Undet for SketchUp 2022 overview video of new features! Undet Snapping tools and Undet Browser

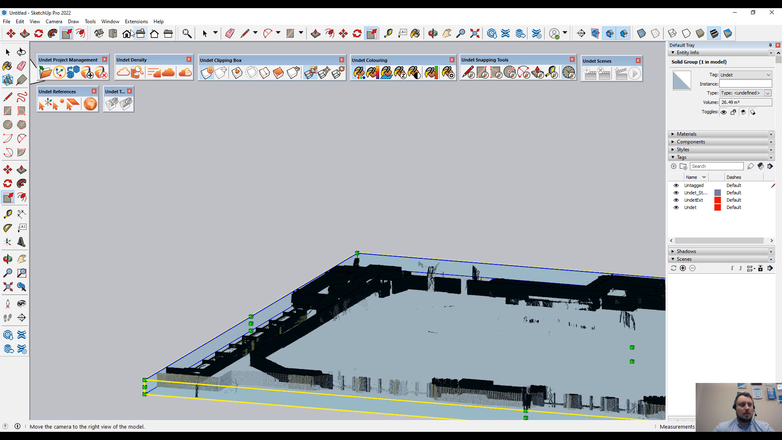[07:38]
And get back to the top view. Now I see the extents of
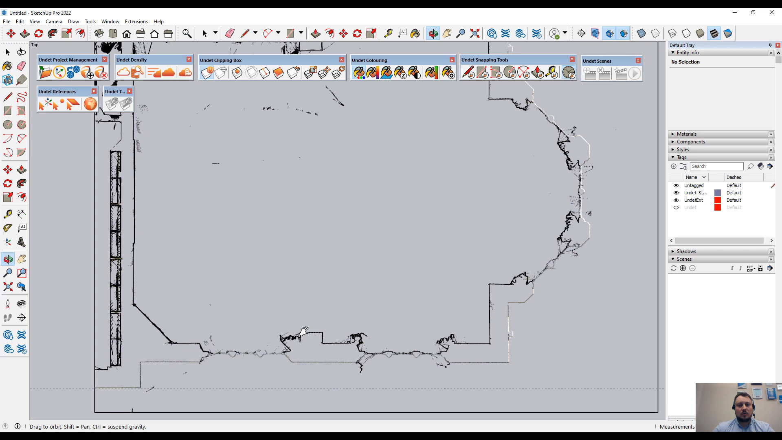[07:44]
the first floor. And I can't understand it is a wall or a chimney.
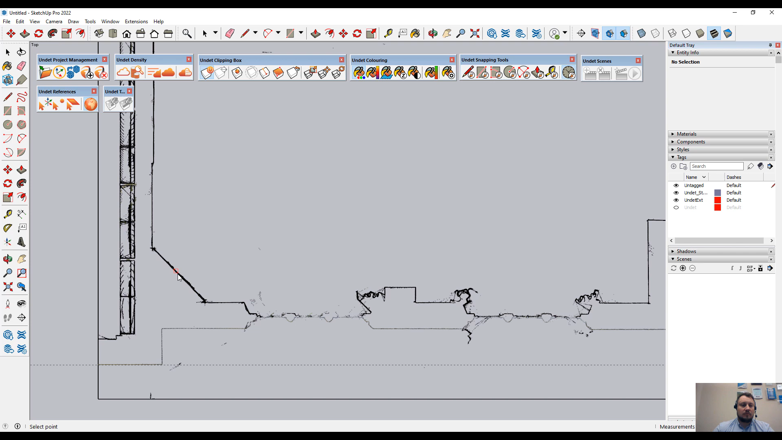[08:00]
So using ViewSync tool, I can simply click on these points. And in that browser,
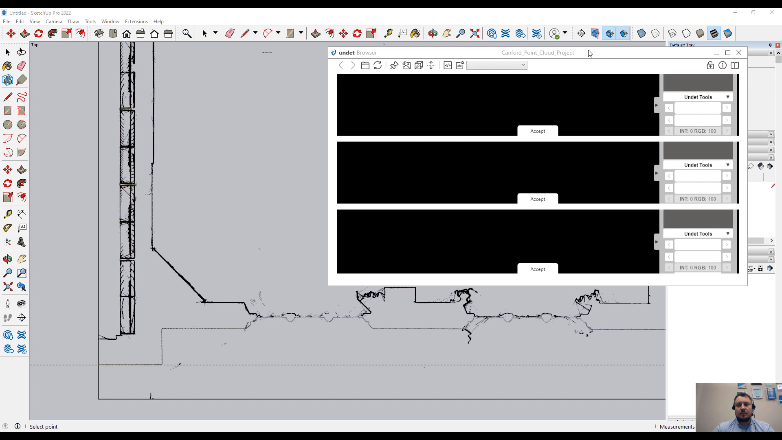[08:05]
I will see how that object is looking. So as you can see, it is a TV screen.
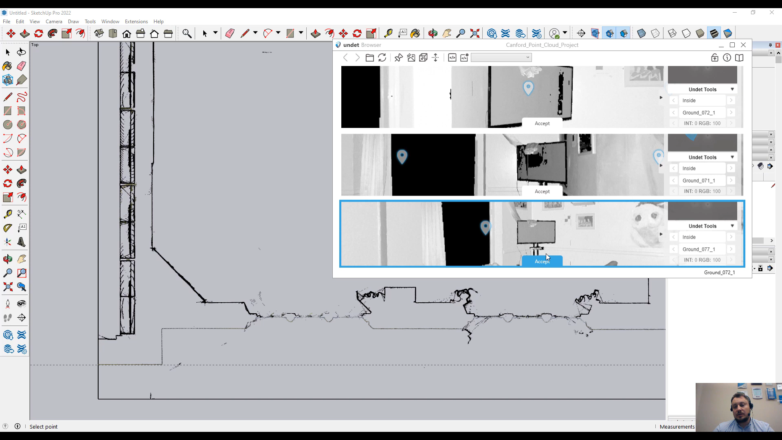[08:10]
And in the point cloud slice, it seems that it is some kind of a wall. And in that browser, there are features like Translate the section. And when you activate that feature, for example, now I see the TV on my point cloud view.
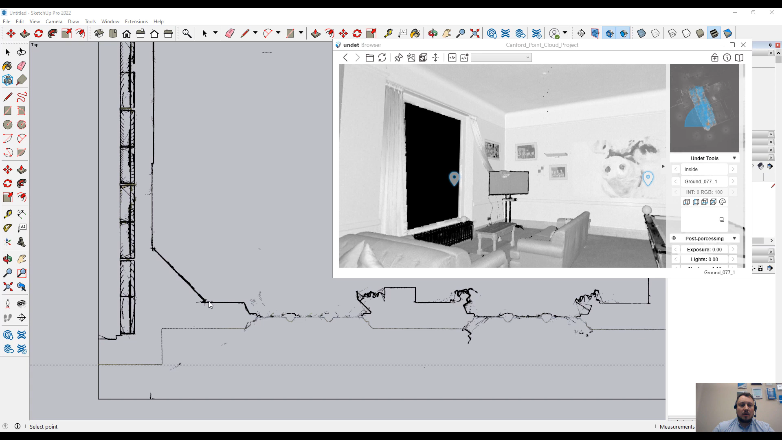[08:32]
But I want to see the wall without the TV.
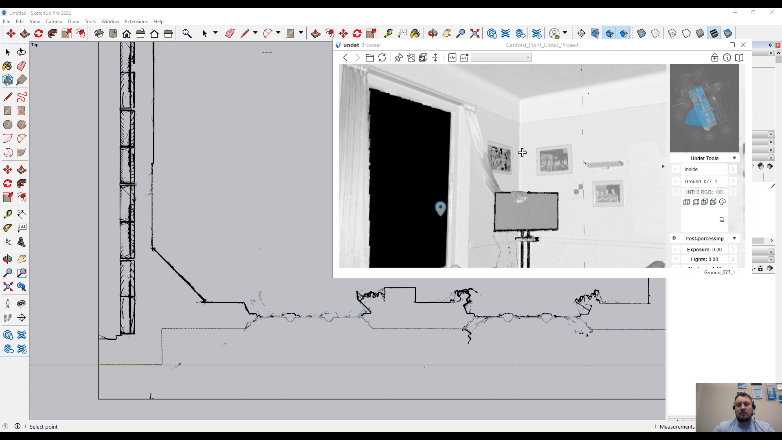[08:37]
So just simply clicking on the wall. And that will update your clipping box location.
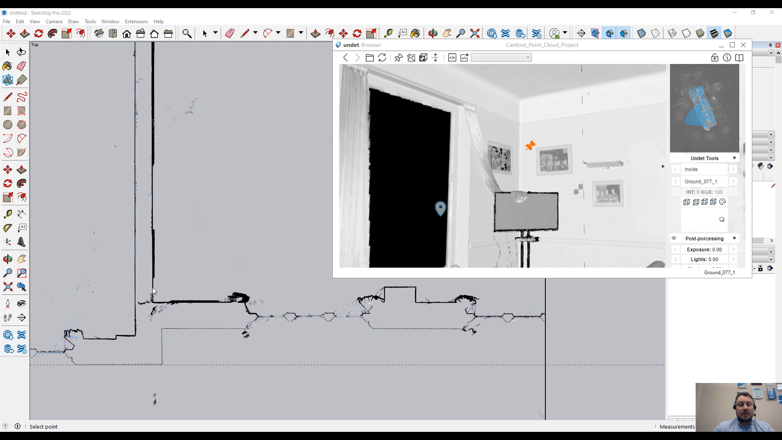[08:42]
For example, I want to see the radiators.
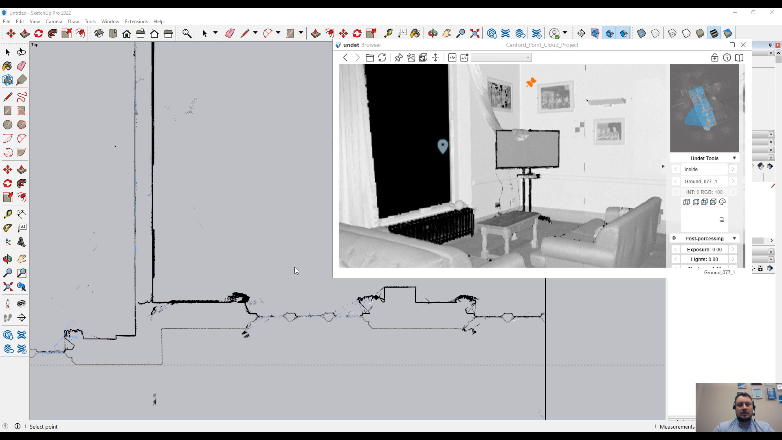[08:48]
Just clicking. And I see the radiators.
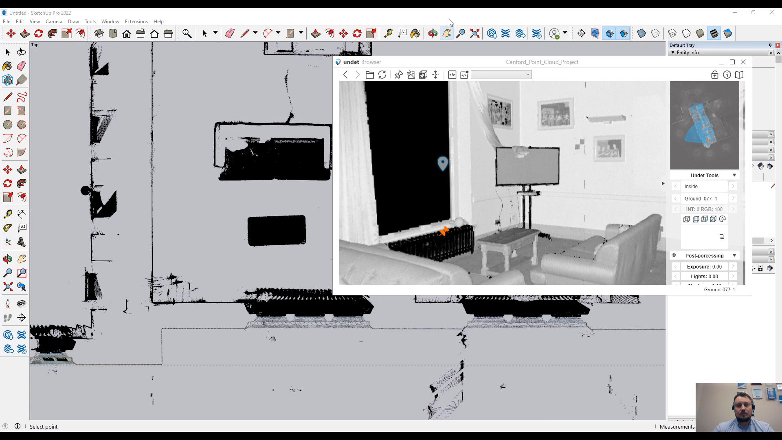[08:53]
So even by changing the color to intensity.
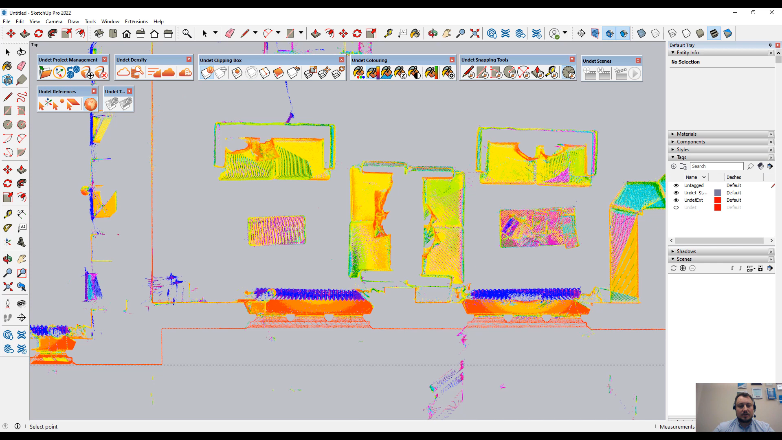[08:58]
To see better view.
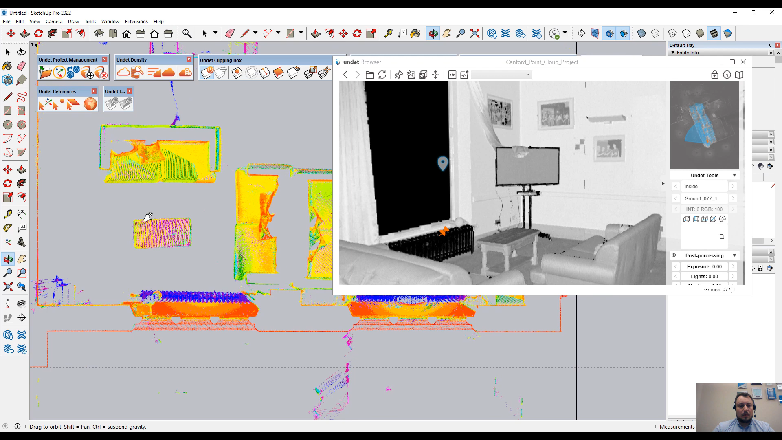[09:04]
And you can see how it's simple to update the view of the clipping box.
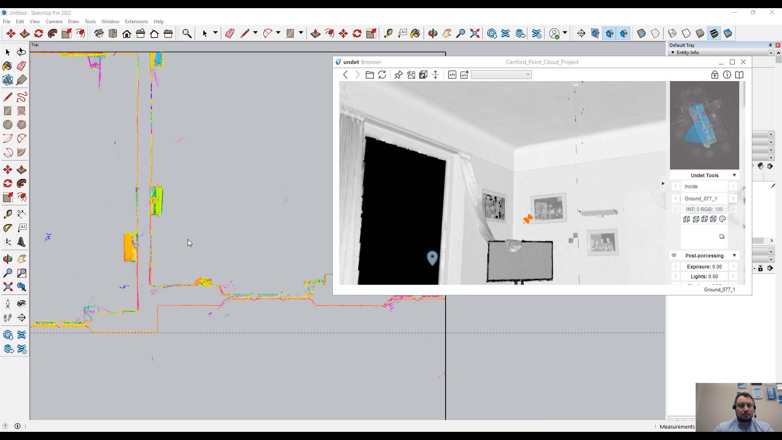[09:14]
And it is the same situation if, for example,
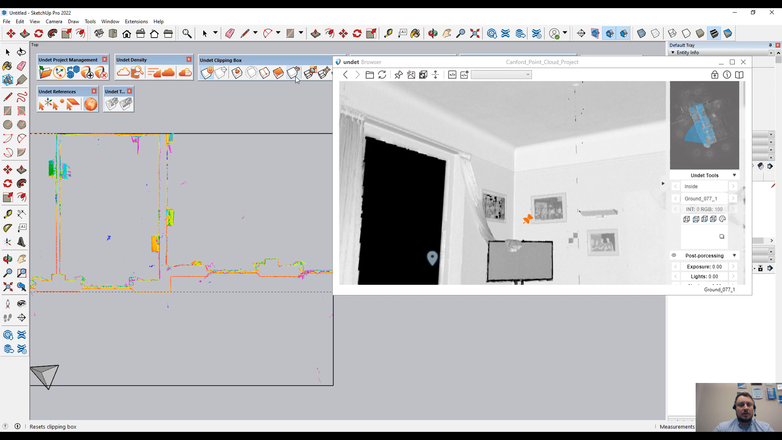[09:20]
I restore the view of the point cloud.
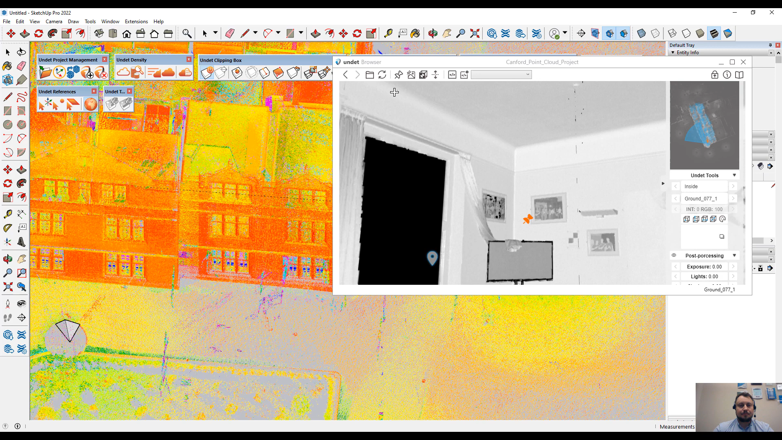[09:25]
Getting back to RGB colors.
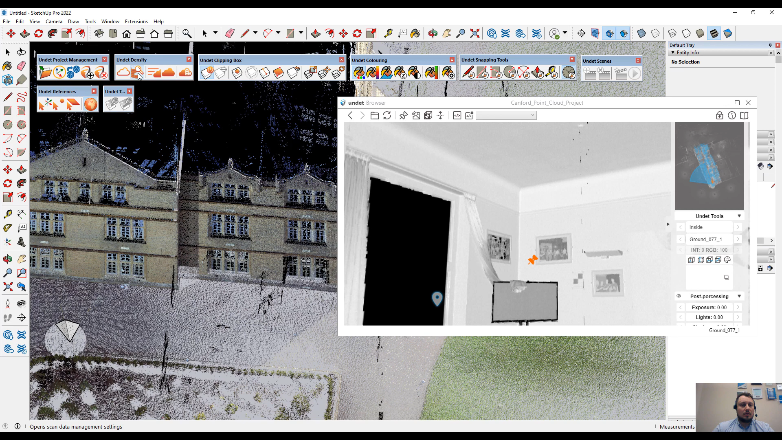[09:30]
Disable inside scans. And creating smaller clipping box.
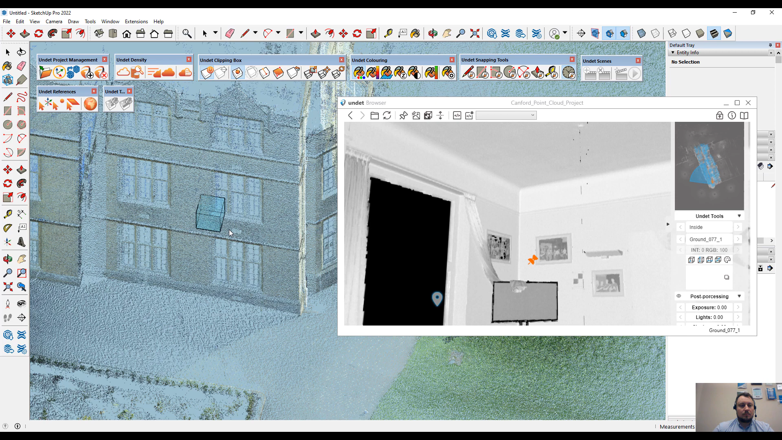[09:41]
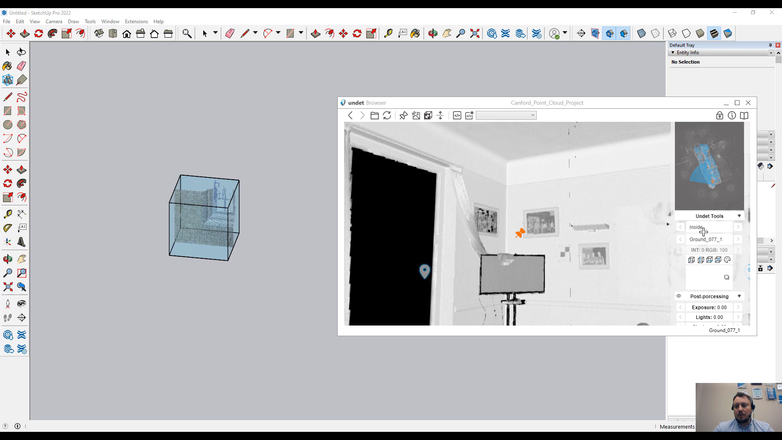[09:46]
And if in that browser, I will browse my scans.
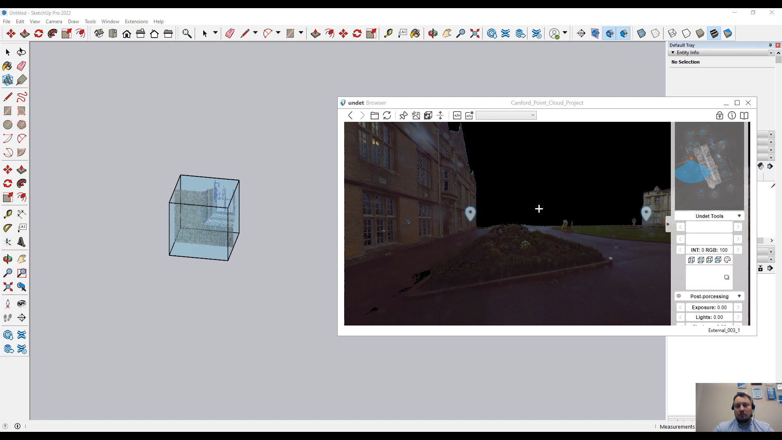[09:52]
And for example, I want to see how this object is looking in the point cloud.
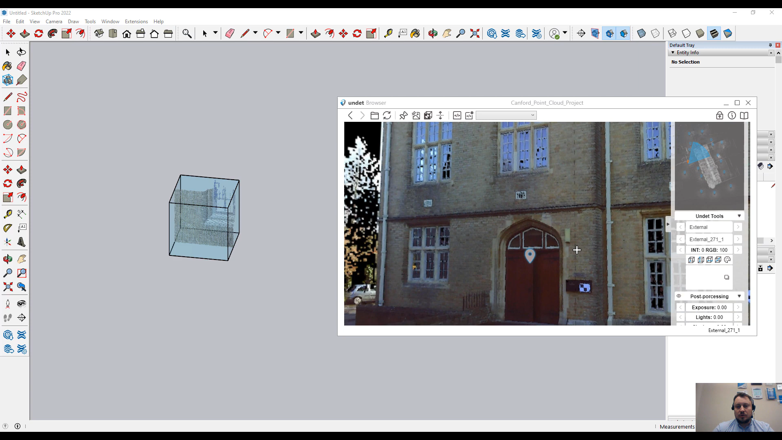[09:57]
And just simply clicking on this object in the image.
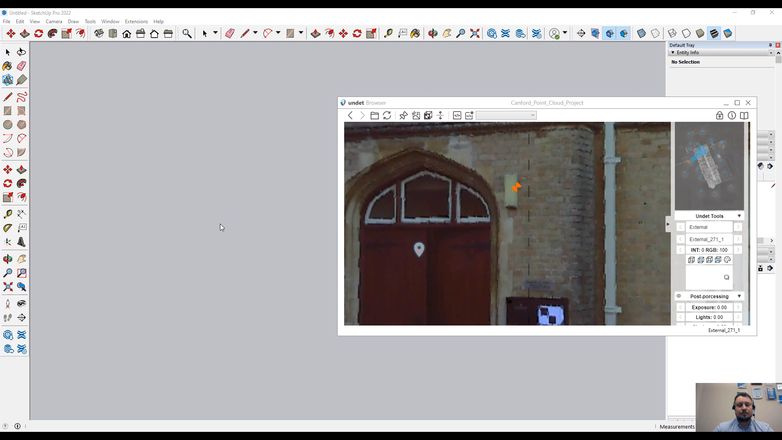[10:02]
And in the SketchUp, I will see how this object is looking in the point cloud view.
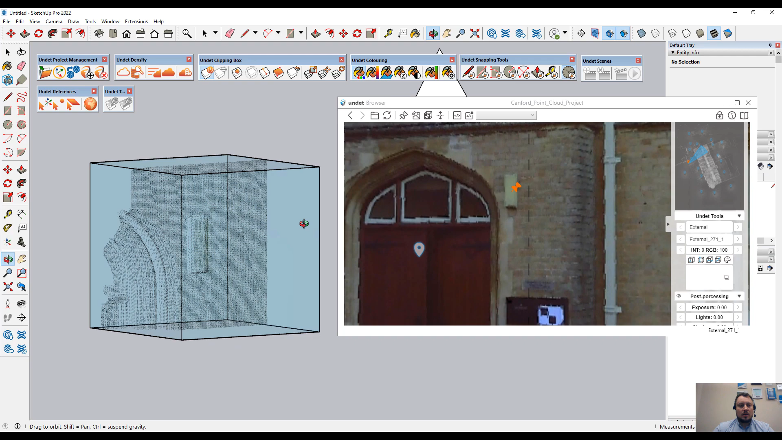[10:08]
To conclude, Undead Browser and Undead for SketchUp offer
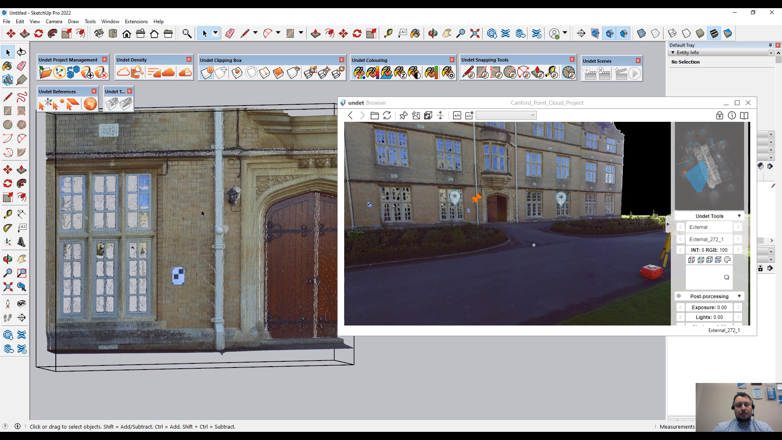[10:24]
unique two-way communication between 3D point cloud in the CAD model and panoramic image views from your scan stations.
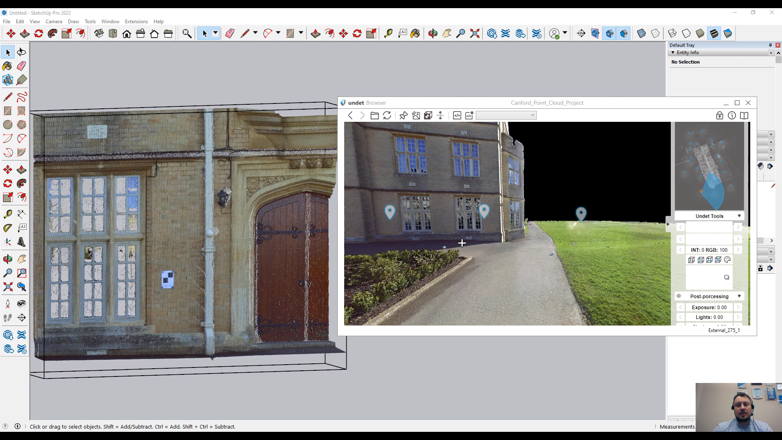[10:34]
And very simple. And very simple.
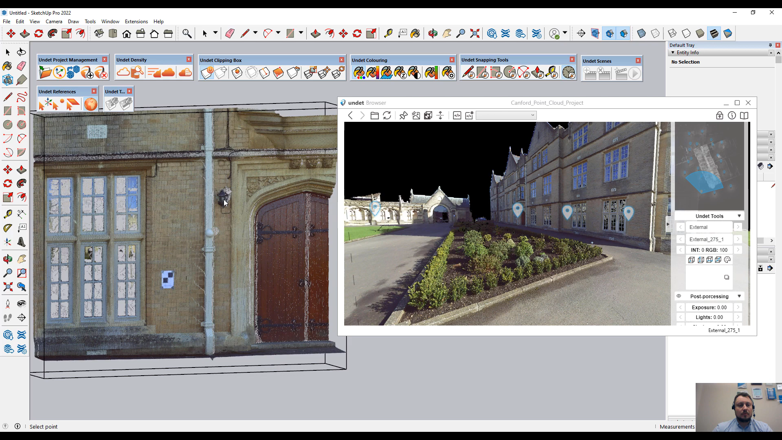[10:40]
You can detect the same objects which were selected in the point cloud in the panoramic image.
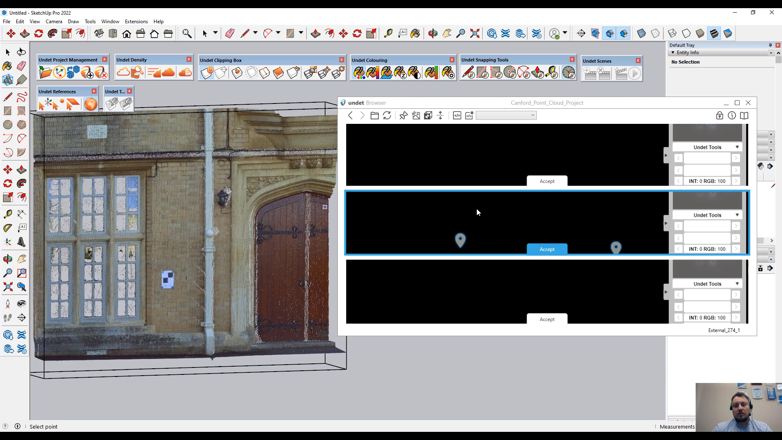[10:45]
And you have the possibility.
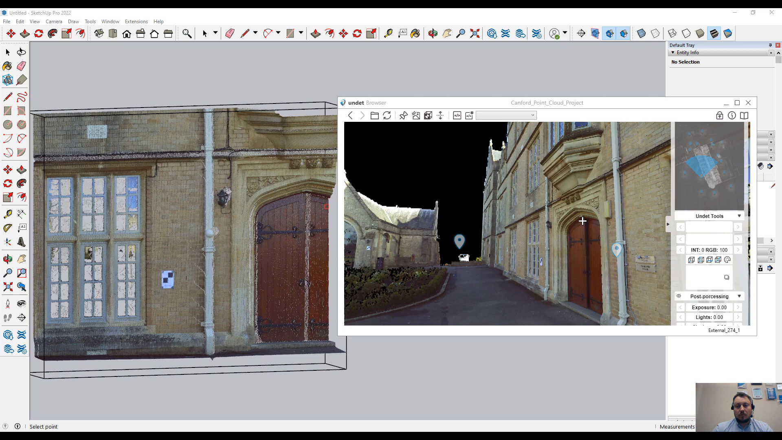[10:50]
Just simple.
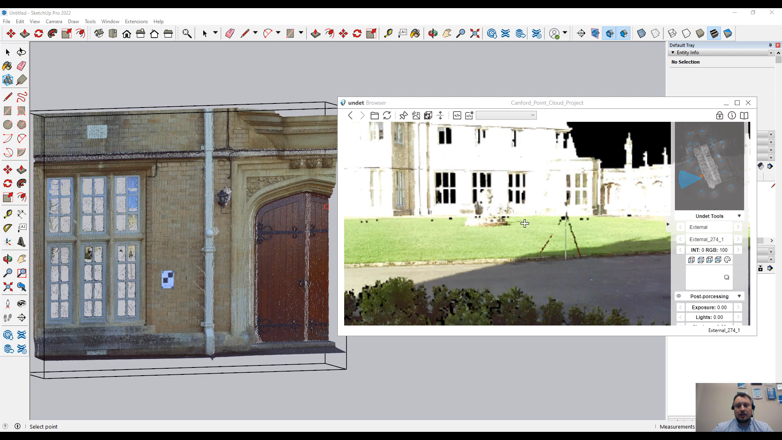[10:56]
Select any object in the panoramic image.
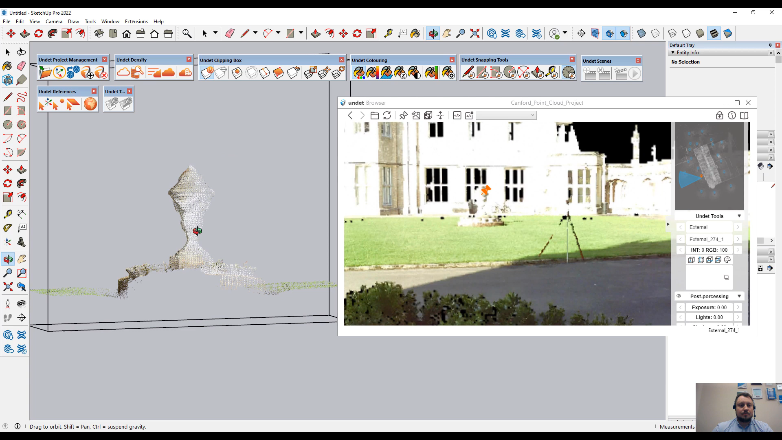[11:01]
And that will shift the point cloud clipping box to that object location.